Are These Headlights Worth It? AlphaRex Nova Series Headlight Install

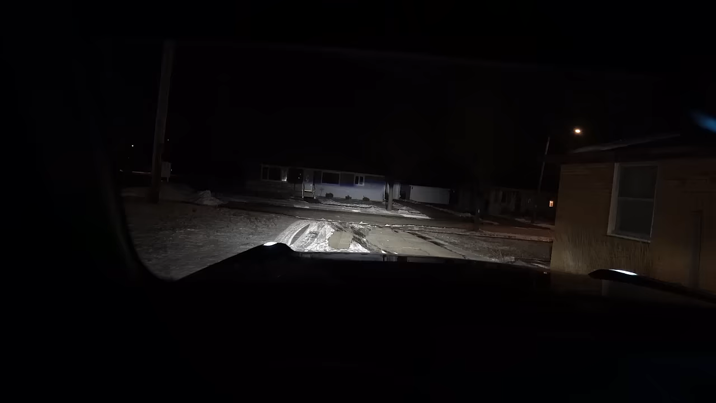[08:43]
Honestly, I think if I even just turn my DRLs on, so like you can kind of tell. That's just with my DRLs on. They're already like as bright as factory headlights.
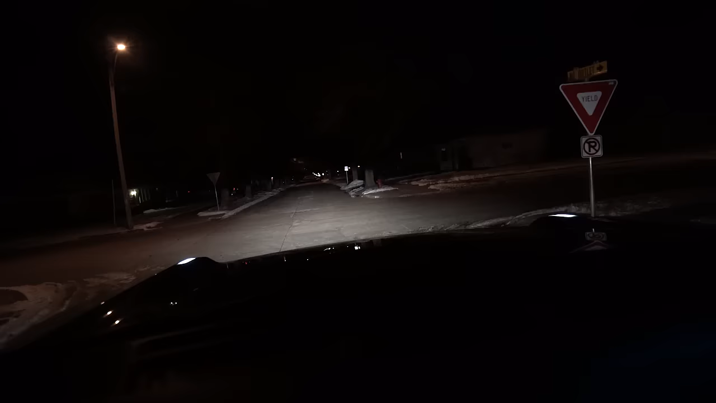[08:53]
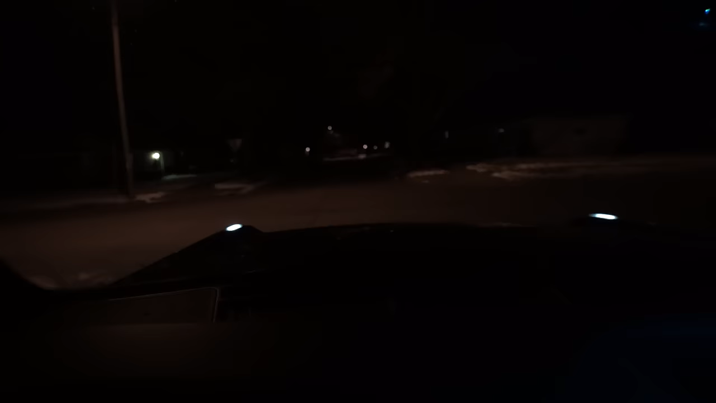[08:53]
That's just DRLs, so obviously you can't really see anything. And then that's just headlights. Add the fog lights in, and then I got my spots too. I calculated it on one of the back roads and I can see about like a third of a mile down the road with all of my lights on and my high beams, which is cool. So we can show you those too.
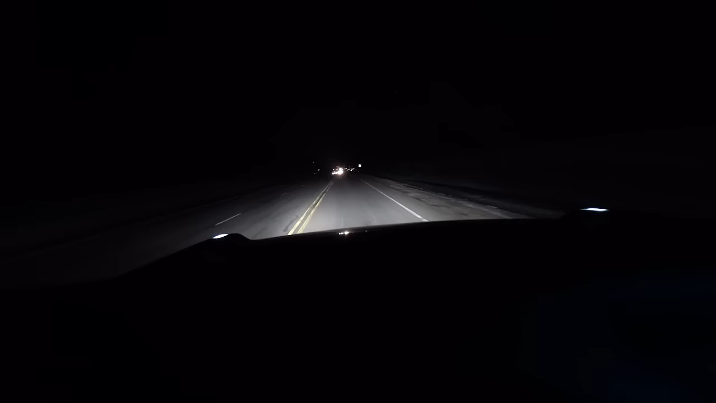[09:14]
These headlights are just so good. You don't need the bright switch. I'm okay with. I do get flashed a couple times though. Okay.